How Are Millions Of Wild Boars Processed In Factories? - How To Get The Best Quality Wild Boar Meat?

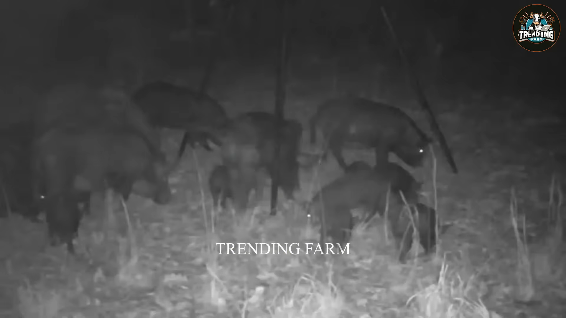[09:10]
Once a group enters, the trap is triggered, securing the animals inside.
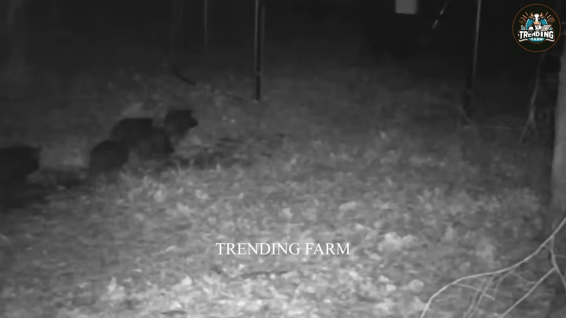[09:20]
Farmers typically monitor these traps remotely to ensure minimal disturbance and stress to the animals.